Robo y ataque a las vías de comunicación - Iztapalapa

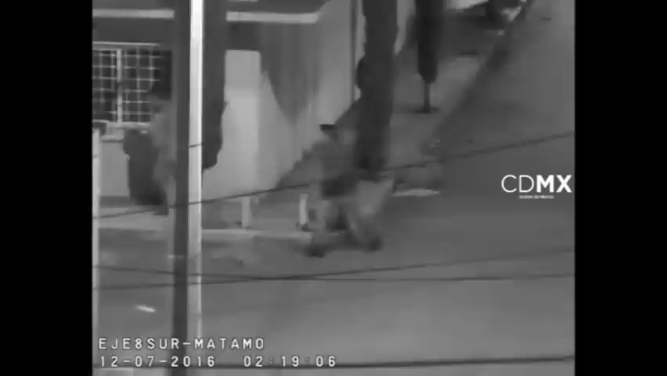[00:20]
Después de un tiempo, uno de ellos caminó rápidamente por la calle para abordar un vehículo y estacionarlo en frente de un microbus. A la par, los otros sujetos jalaron y enrollaron un cable de electricidad para después subir a bordo del automóvil mencionado y de otro.
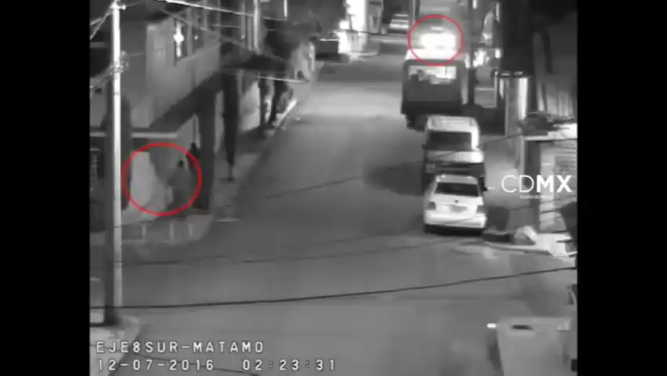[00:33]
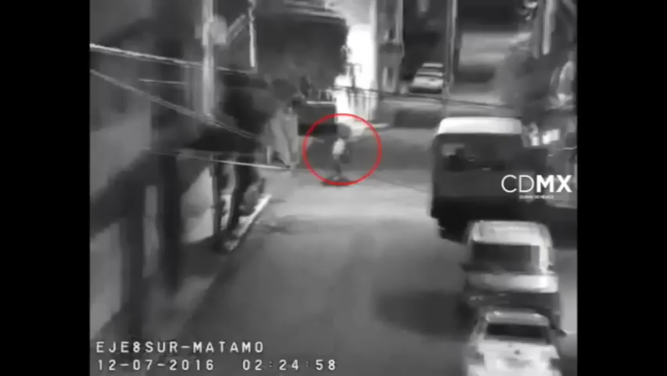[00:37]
De inmediato se alertó a policías en campo para su detención,
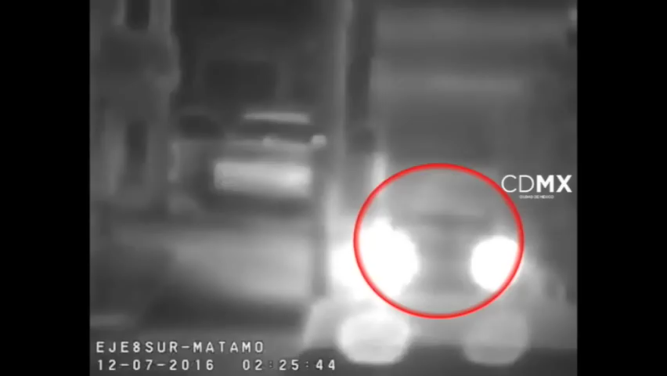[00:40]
proporcionando las características físicas de los probables responsables de los autos y la ruta que seguían. Se inició la persecución sobre la avenida San Lorenzo y se logró detener la marcha de los automóviles.
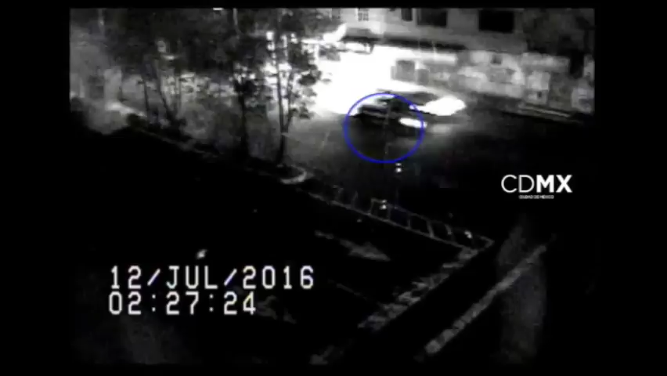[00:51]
En la revisión preventiva se encontraron 50 metros de cable de luz.